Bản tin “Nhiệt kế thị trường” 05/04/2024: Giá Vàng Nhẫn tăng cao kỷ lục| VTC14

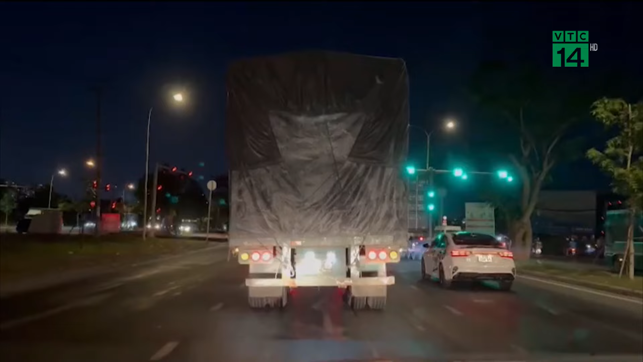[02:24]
Xe đi chè hàng ở miền Trung có nghĩa là nó buộc phải qua hai bàn cân tại thành phố Hồ Chí Minh, là bàn cân tải trọng tự động ở cầu Ống Lớn,
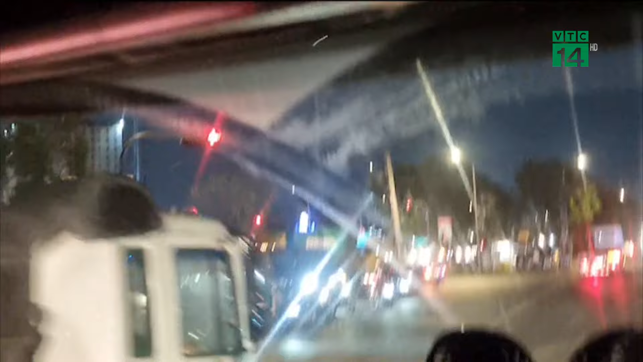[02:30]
đường Nguyễn Văn Linh và bàn cân sơ cấp ở cầu Kỳ Hà, đường Vành Đai Đông.
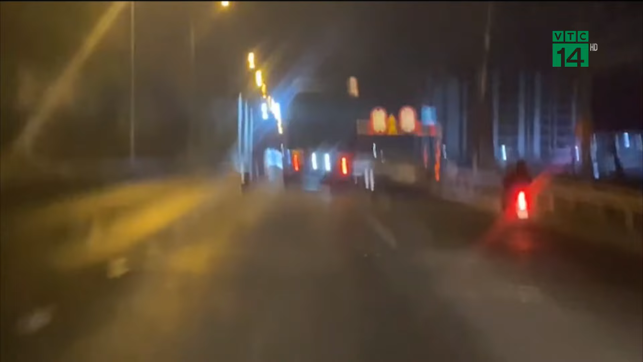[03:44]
Xe áp sát thành cầu bên phụ rất nguy hiểm.
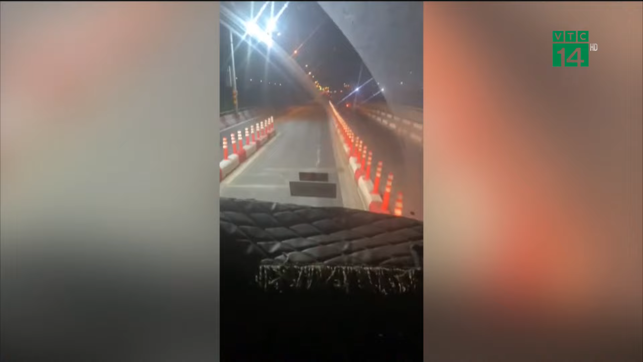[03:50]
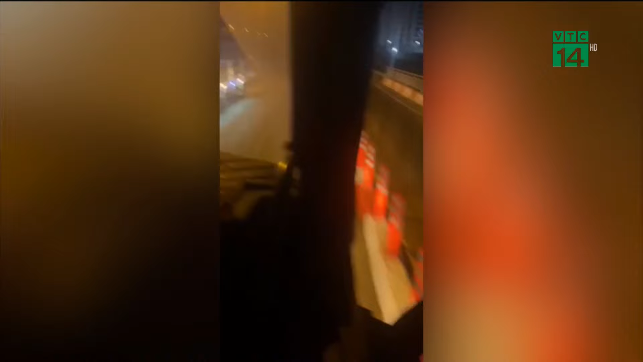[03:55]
Cũng theo các tài xế, mật khẩu qua cầu Kỳ Hà thay đổi liên tục dành cho các xe quá tải. Lúc thì xe được báo áp sát thành cầu bên phải, khi thì bên phụ.
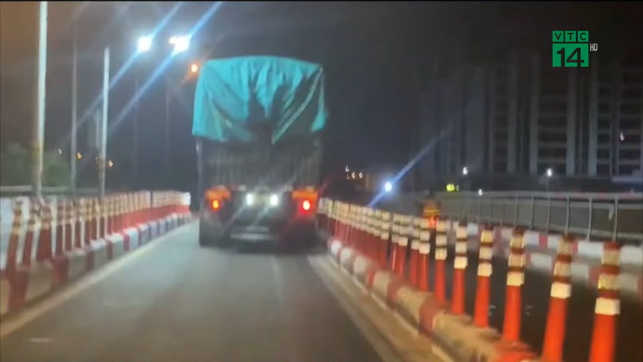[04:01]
Sau khi ghi nhận được hình ảnh này vào tháng 2 năm 2024, phóng viên VTC đã đến Trung tâm Quản lý Điều hành Giao thông Đô thị và Thanh
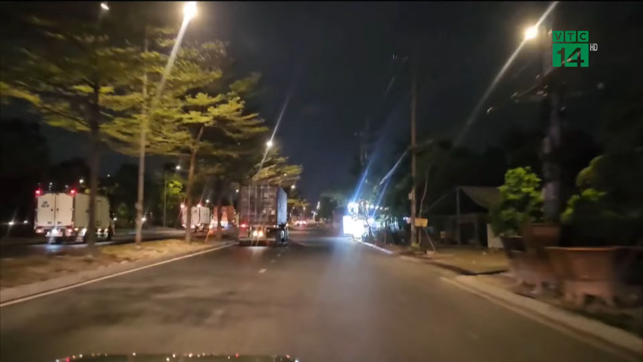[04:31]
vào lúc hơn 21 giờ ngày 25 tháng 3 năm 2024 để lách bàn cân cầu Ống Lớn.
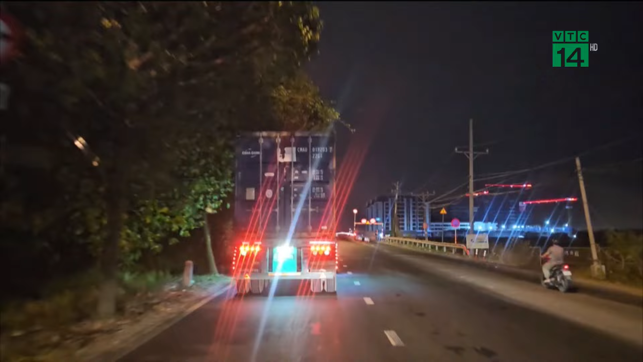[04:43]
Và cách qua cầu Kỳ Hà cũng tương tự.